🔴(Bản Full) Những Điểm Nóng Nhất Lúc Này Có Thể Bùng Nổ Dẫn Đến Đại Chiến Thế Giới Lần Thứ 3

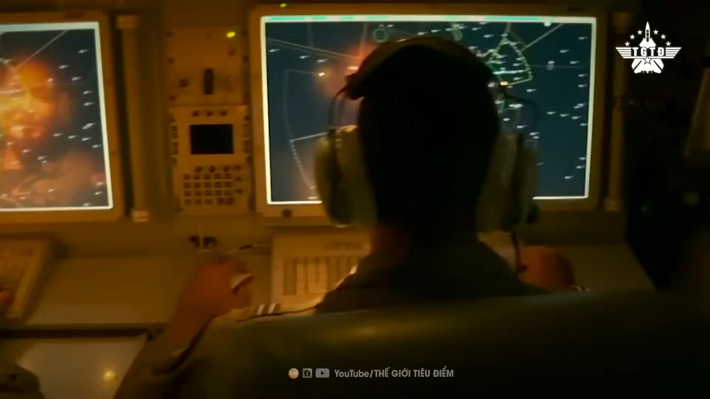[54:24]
báo sớm nhất có thể cung cấp phạm vi bao phủ 360
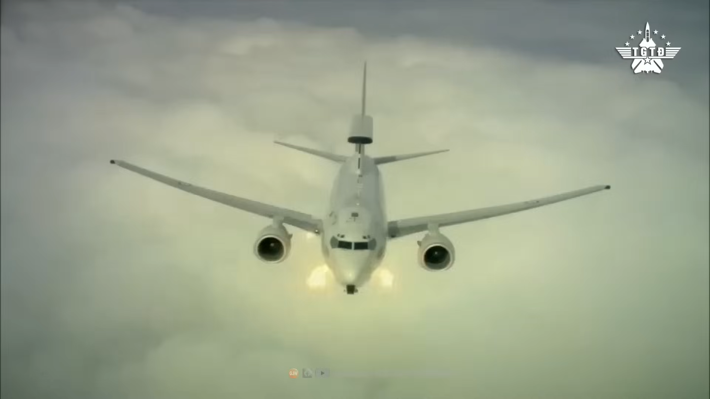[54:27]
độ đối với các mối đe dọa nhiều lĩnh vực
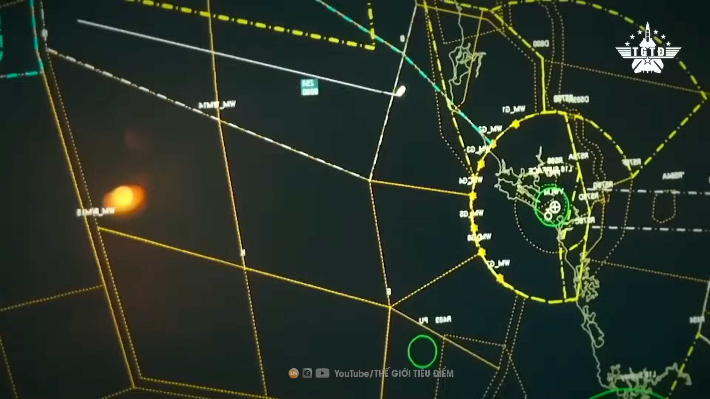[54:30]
Nhiệm vụ của chiếc EC-37 chủ yếu là
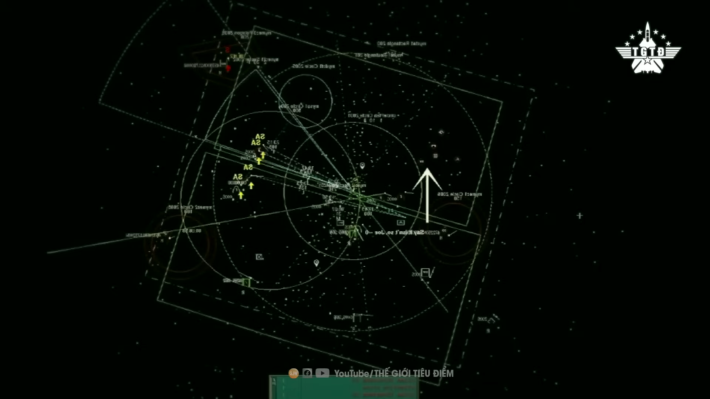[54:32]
cung cấp các chức năng hỗ trợ tác chiến điện tử dự phòng và thu